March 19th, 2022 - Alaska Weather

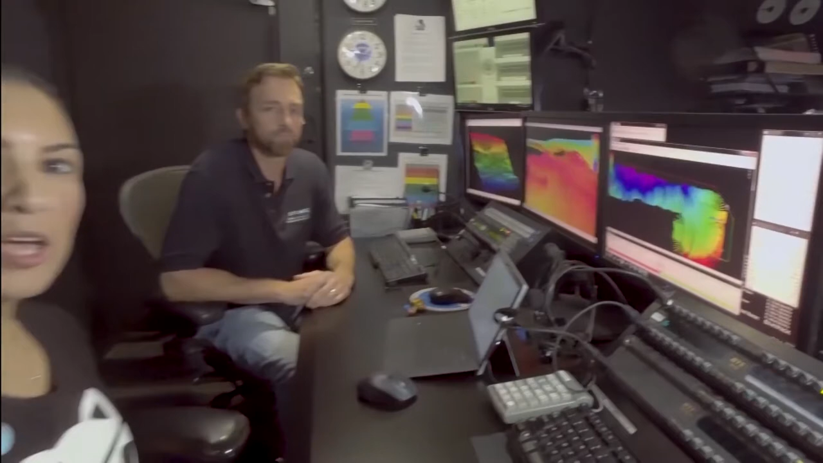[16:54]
We also have a scientist on board who makes maps off the seafloor. Hi, Derek. Hi, Debbie.
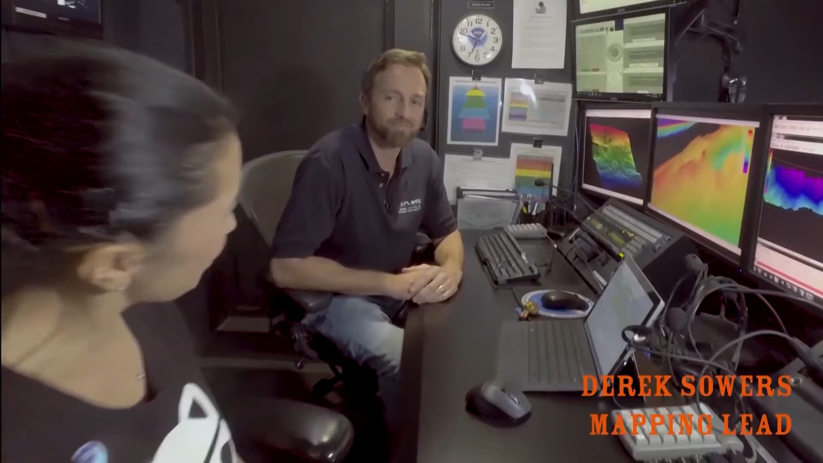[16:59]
Can you tell us about your work? Sure. My job on the ship is to make maps of the ocean floor. We do this by sending sound from the bottom of the ship. It echoes off the seafloor and comes back to the ship.
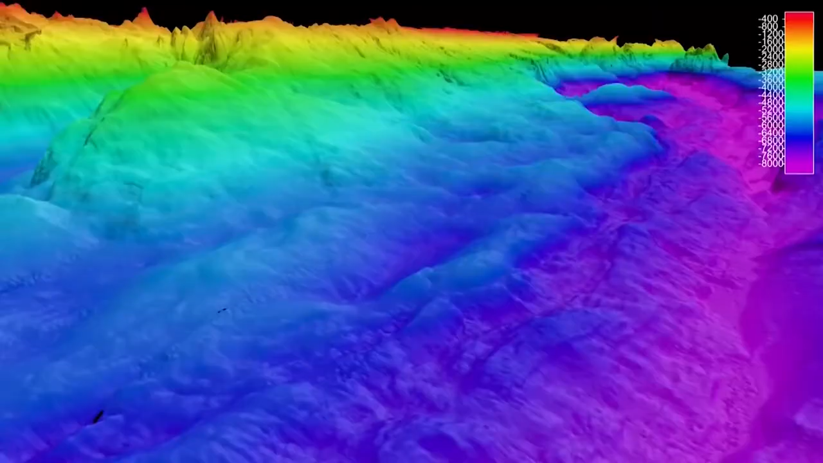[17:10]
And then from that, we can make maps like this. So this is what it would look like if you were able to drain the water out of the ocean and actually see what the landscape looked like down there.